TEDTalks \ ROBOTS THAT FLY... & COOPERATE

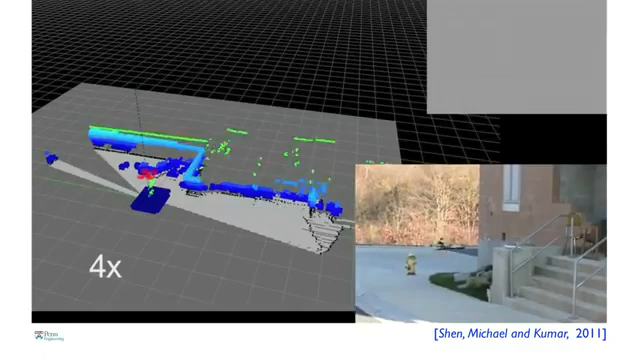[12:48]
So I want to show you a clip of algorithms developed by Frank Shen and Professor Nathan Michael that shows this robot entering
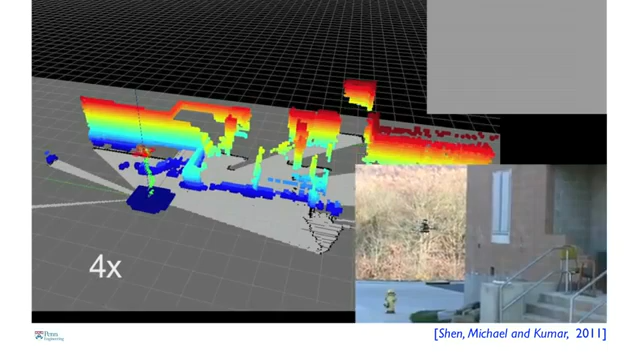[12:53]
a building for the very first time and creating this map on the fly.
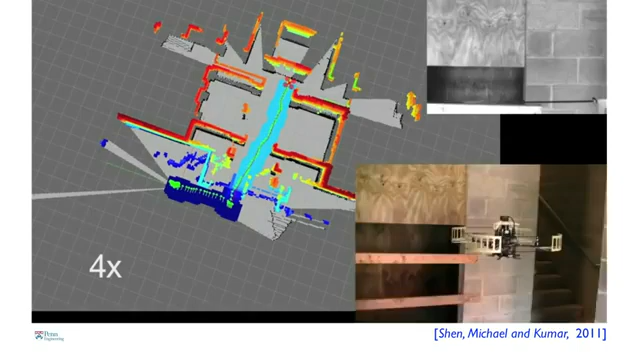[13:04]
it figures out where it is with respect to the features, and then estimates this position a hundred times a second,
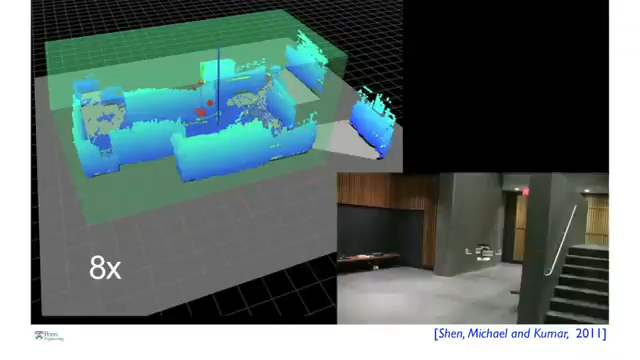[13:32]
So here the robot is not only solving the problem of how to go from point A to point B in this map,
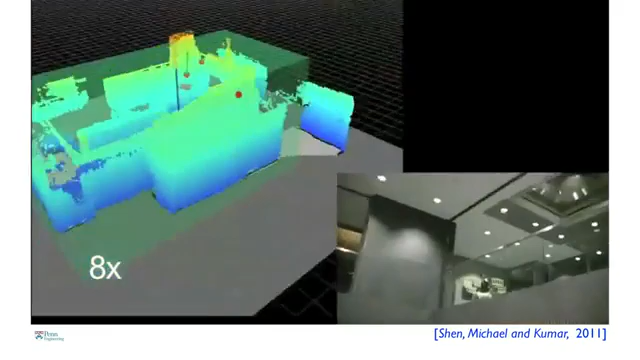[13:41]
So essentially it knows where to go to look for places that have the least information,
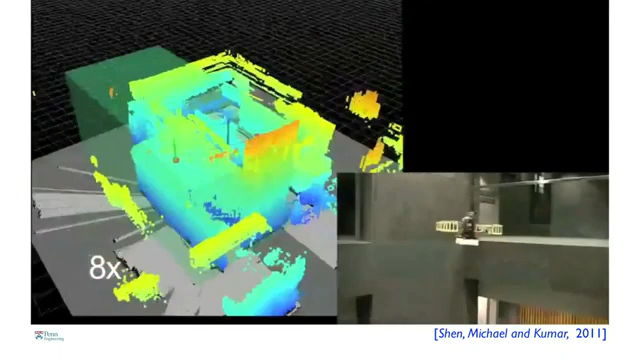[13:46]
and that's how it populates this map. So I want to leave you with one last application, and there are many applications of this technology.